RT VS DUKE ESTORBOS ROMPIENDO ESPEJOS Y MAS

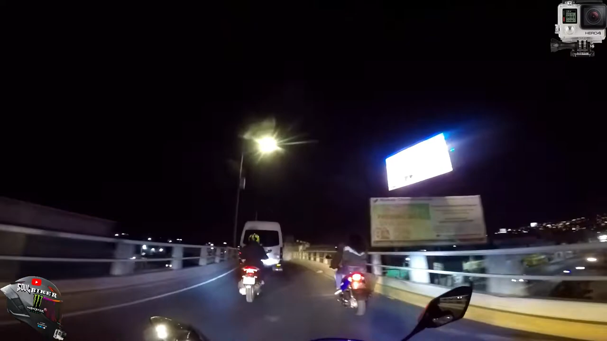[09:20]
Y aquí me tengo que grabar el puro chavo en su reggaetoneta. Digo, no tiene nada de malo, pero pues deben de dar chance, ¿no?
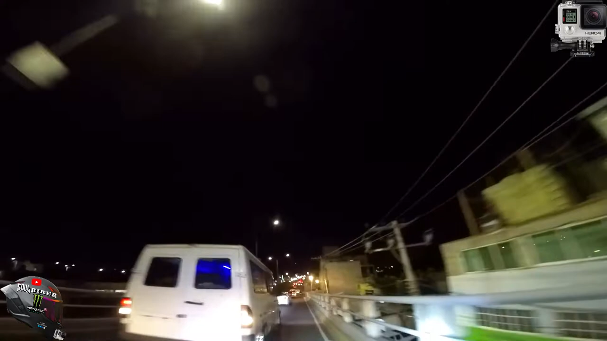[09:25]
De rebasar. Seguimos rodando.
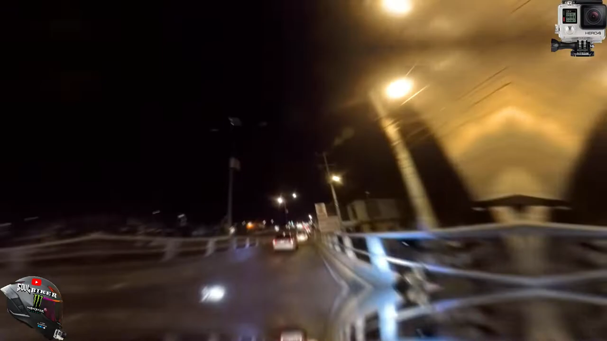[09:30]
Y aquí este va con su moto. Pues muy grande todo, ¿no?
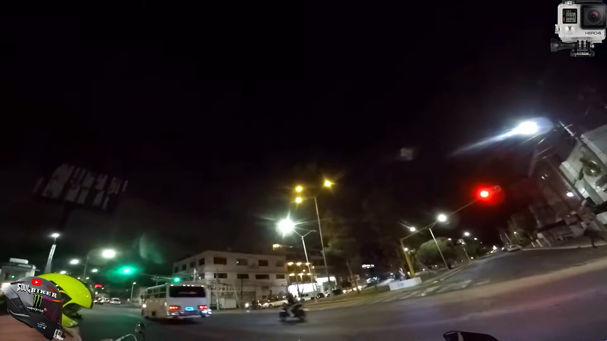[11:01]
Sabemos que estamos en la vía pública, es muy peligroso, pero seguimos rodando. Aquí me encontré esos chavitos limpiando parabrisas.
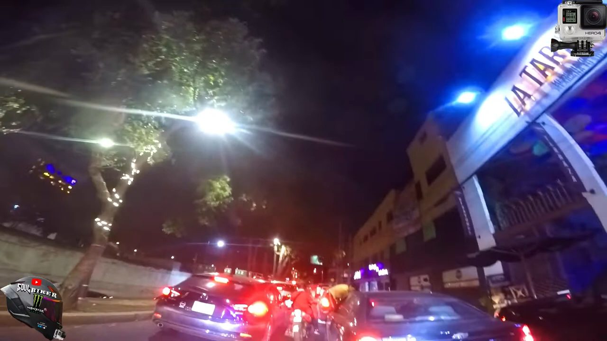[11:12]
No es nada de malo, simplemente es un trabajo digno. Algunos dirán, ah, es que son muy niños, los explotan. Pero por otra parte, pues no todos tuvimos una niñez tan feliz, llena de riquezas, de cosas, de juguetes. Y pues a estos chavos les tocó pues rifársela desde chavitos. Seguimos rodando.
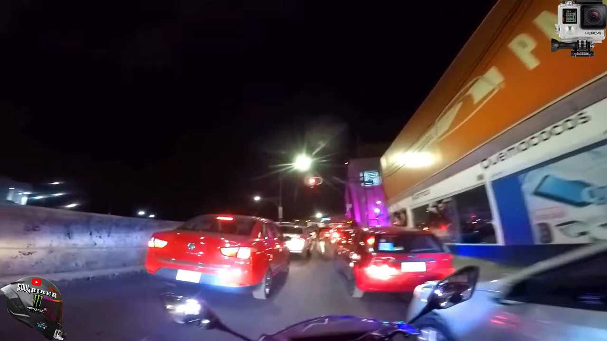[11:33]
Y pues aquí dejé este señor que vendiera sus cosas, ya que todos tenemos derecho de ganarnos un beso en la vida. Todos tenemos esa oportunidad. Estamos en un país libre y todo ese señor,
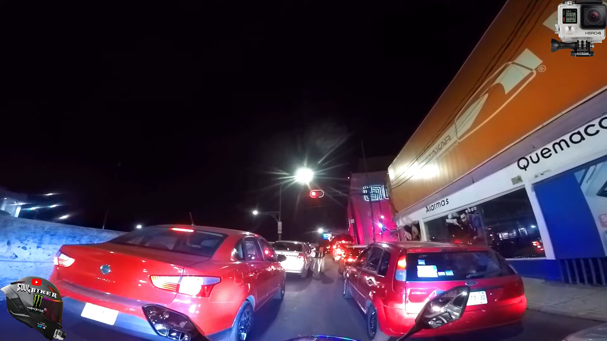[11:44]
pues lamentablemente su situación le impide tener algún trabajo normal como los que tenemos nosotros. Pero pues él está haciendo la lucha, no está robando, no está extorsionando a nadie y simplemente pues está ganándose un peso. Así que es muy digno para mí grabar este video y compartírselos con ustedes. Por eso me esperé hasta que tuviera chance para que me dejara avanzar. Siempre con precaución, seguimos rodando.
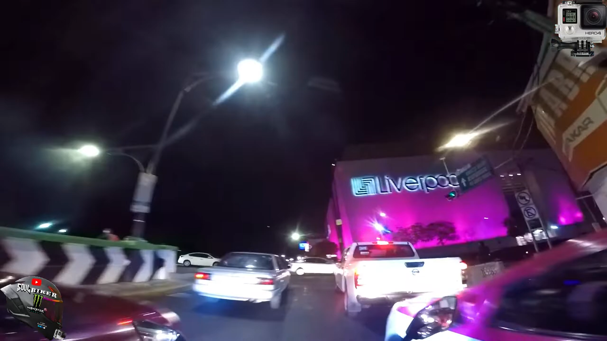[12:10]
Aquí me tocó grabar a este biker que le tocó que levantaran la lámina.
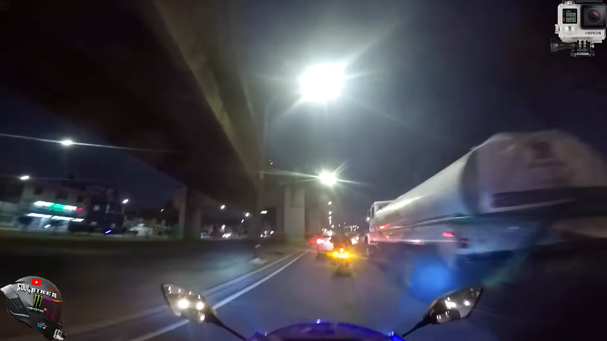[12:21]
Son cosas que nos pueden pasar a todos los bikers, nadie está exento. Siempre hay que manejar con precaución para evitar algún accidente.
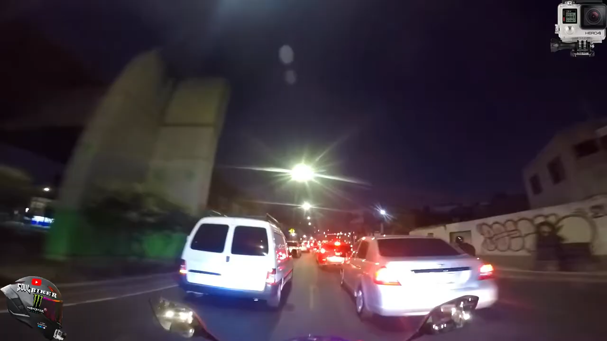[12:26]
Manejar a la defensiva, siempre a la defensiva y con precaución, ya que a todos nos puede pasar esta situación.
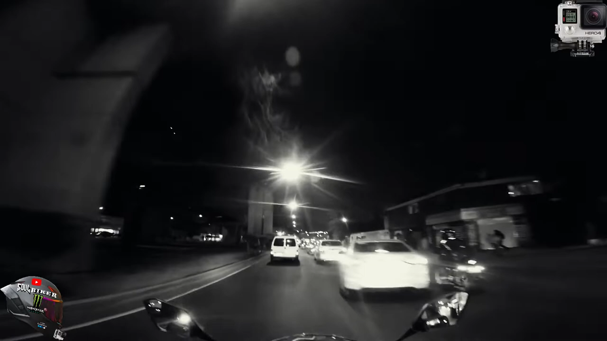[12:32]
Afortunadamente nuestro amigo biker pues la libró y no le pasó nada, no pasó nada a mayores. Seguimos rodando.
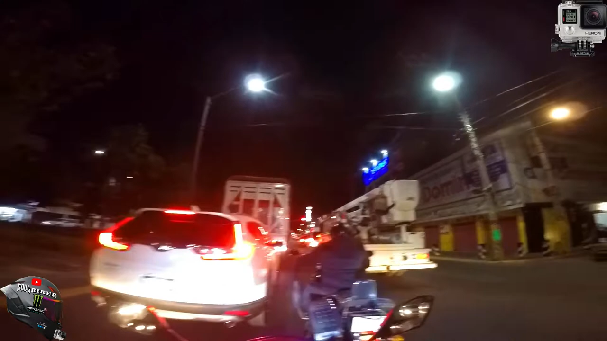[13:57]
Aquí me tocó encontrarme esta moto tipo chopper. La verdad sí se ve que es medio incómoda para manejar, está un poco pesada.